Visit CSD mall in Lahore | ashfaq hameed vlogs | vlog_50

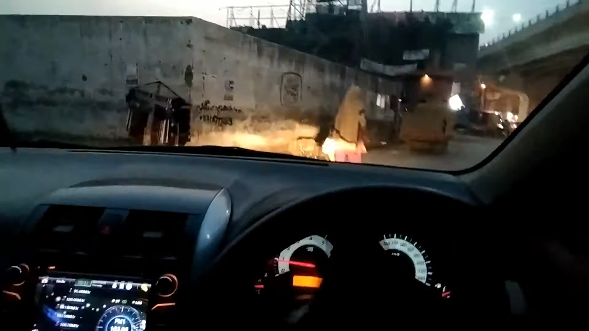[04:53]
आगे जहाँ पे जाना है वहाँ पे है रश, तो गाड़ी यहीं पर पार्क कर लेते हैं, बाद में आसानी से निकल जाएंगे।
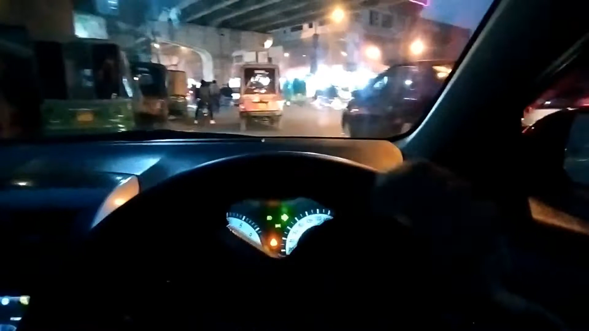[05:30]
अभी इधर राइट होके हम आसानी से निकल जाएंगे, आगे देखें कितना ज़्यादा रश है।
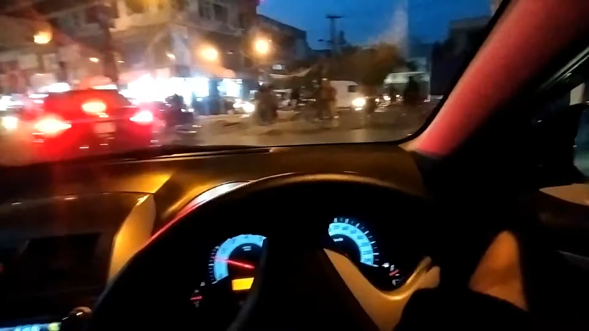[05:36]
राइट 5 बजे के बाद तो ना लाहौर में ऐसे सर दर्द करने वाला ट्रैफिक हो जाता है।
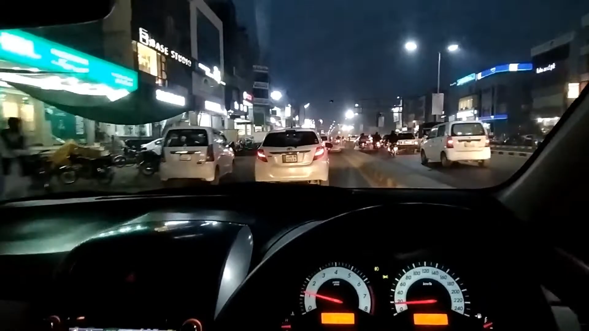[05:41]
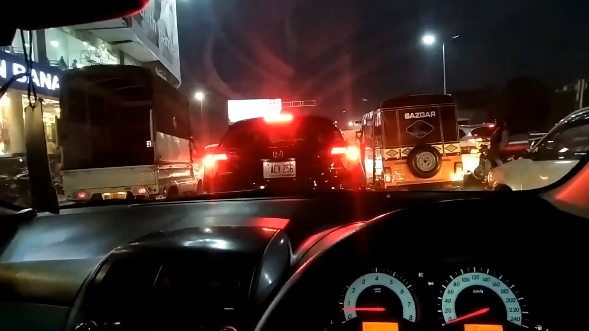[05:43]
नेस्ले का पानी पास वाले स्टोर से नहीं मिला था, तो अभी मैं CST जा रहा हूँ, इसलिए मुझे मेन रोड पर आना पड़ रहा है। सिग्नल मैनुअल है तो इतनी ज़्यादा ट्रैफिक रोकी हुई है ना।
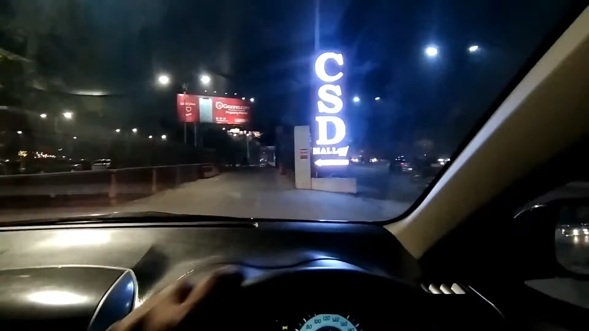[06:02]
CST में पहुंच गया हूं, आई होप कि यहां से हमें नेस्ले का पानी मिल जाएगा आसानी से।
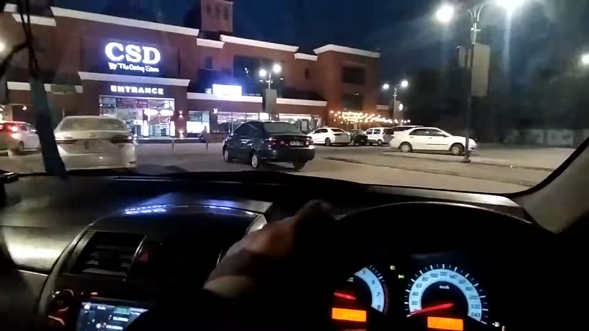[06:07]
गाड़ी कहां पार्क करें, इधर ही लगा लेते हैं यार, दोनों गाड़ियों के बीच में।